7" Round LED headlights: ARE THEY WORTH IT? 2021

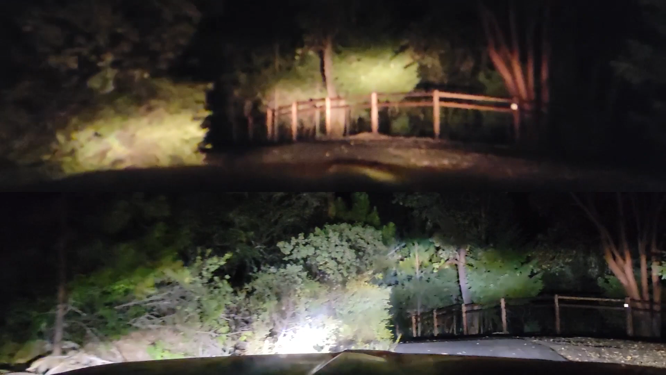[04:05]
Yeah, you guys, that is freaking huge difference right there. All right, so low beam, high beam, dang! Wow. Yeah.